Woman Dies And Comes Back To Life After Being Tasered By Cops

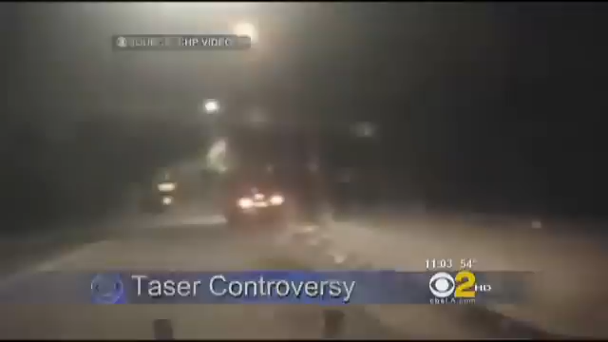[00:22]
This video is captured by a camera mounted on a California highway patrol car. Officers stopped to check on the welfare of the driver, 50-year-old Angela Jones from Studio City.
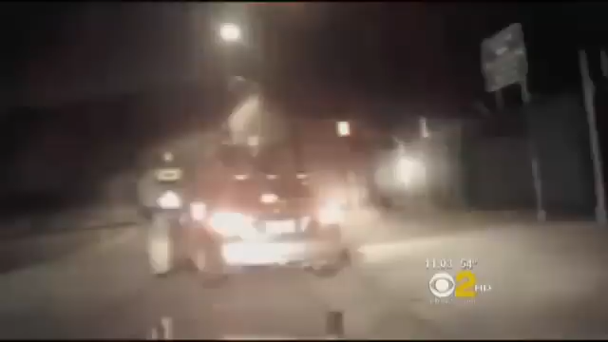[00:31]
Suspecting she might be under the influence of drugs, the CHP officers conduct a field sobriety test and they questioned Jones for the next 15 minutes.